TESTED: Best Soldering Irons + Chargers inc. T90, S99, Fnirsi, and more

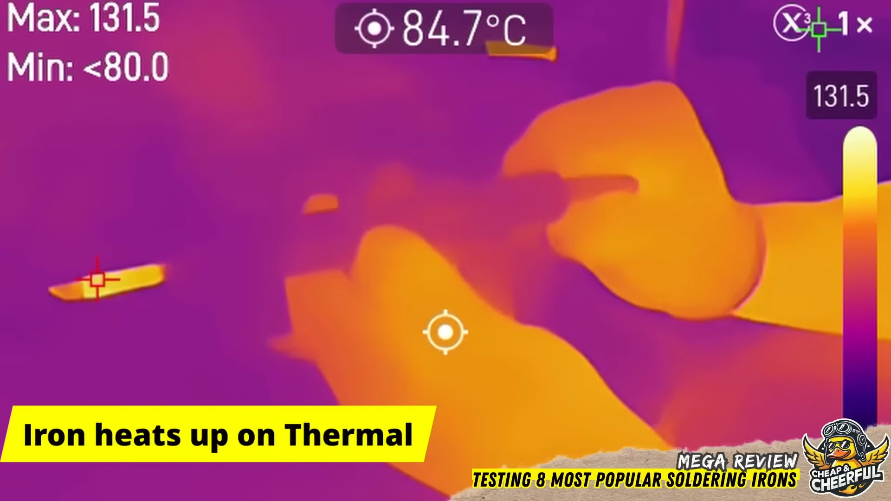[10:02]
On screen: spot 84.7°C
In the last episode, I wasted days trying to measure the tip of the soldering iron with an
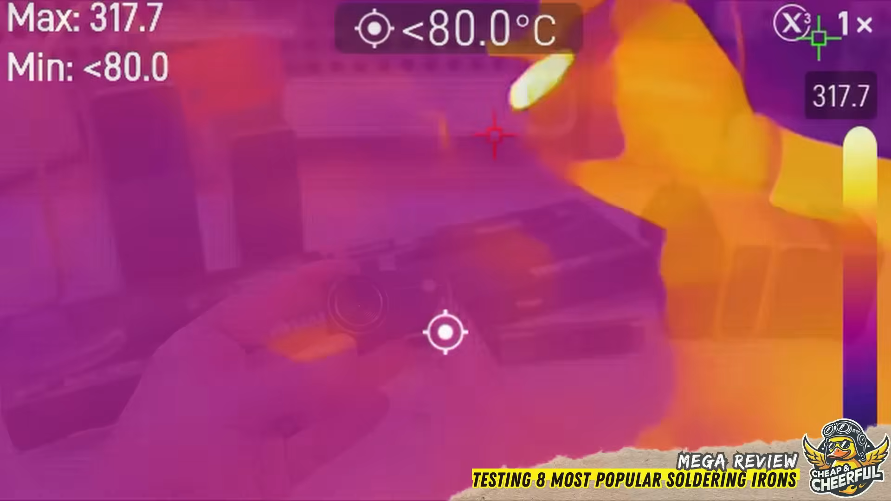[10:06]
infrared camera before learning it's a terrible,
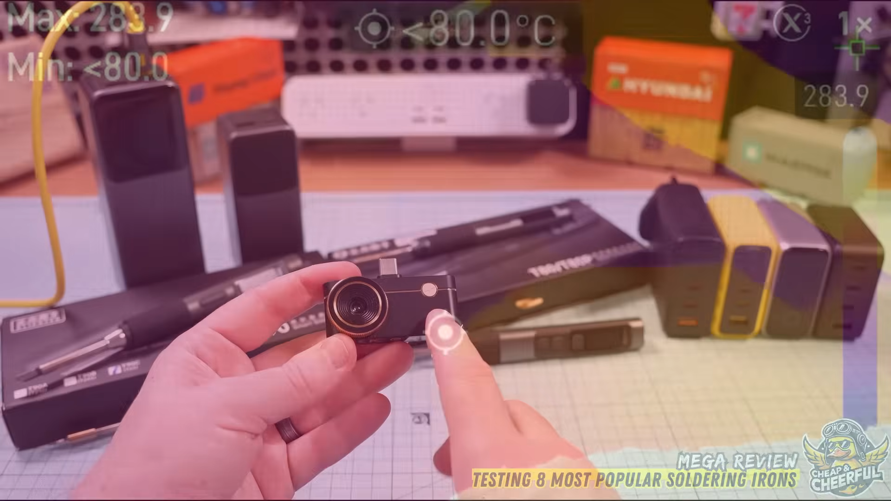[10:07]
almost impossible way to do it.
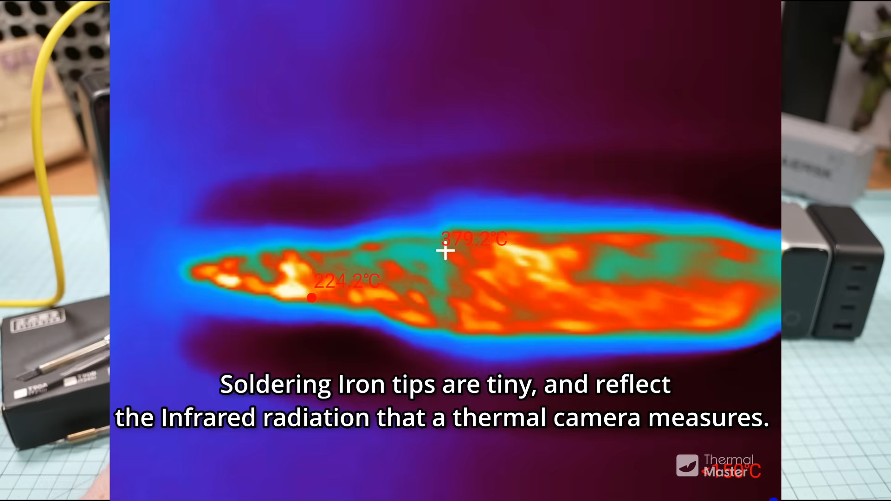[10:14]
In this shot, the tip shows about 200 degrees, but just behind it, which should be cooler, it's reading over 300 degrees.
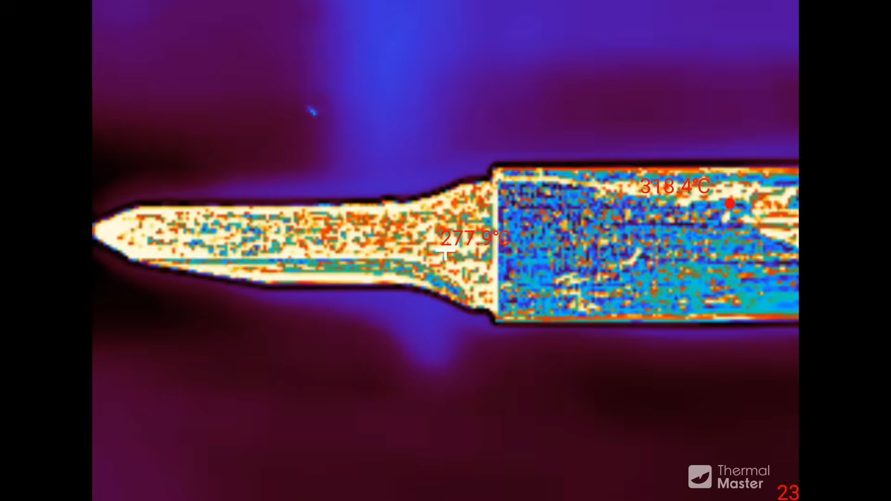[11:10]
and I've got my proper soldering iron temperature tester.
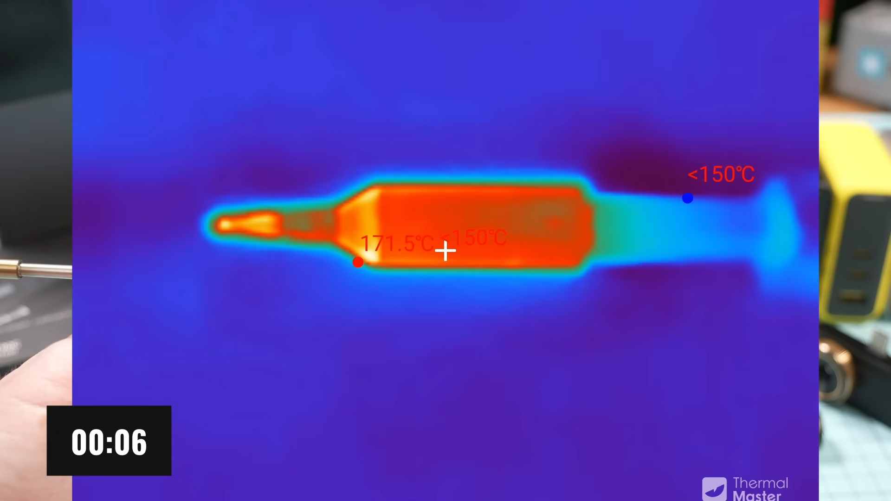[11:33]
On screen: max 171.5°C
telling me that's how long it took to reach the set 350 degrees.